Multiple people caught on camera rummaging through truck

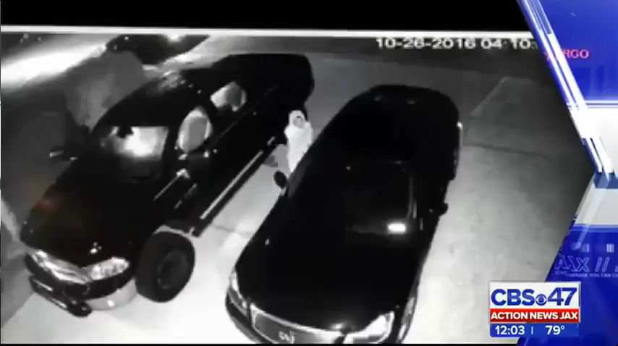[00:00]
A TRUCK PARKED IN HIS SOUTH SIDE DRIVEWAY. NEIGHBORS TELL ACTION NEWS JACKS THEY TARGETED AT LEAST ONE OTHER TRUCK ON THE SAME STREET.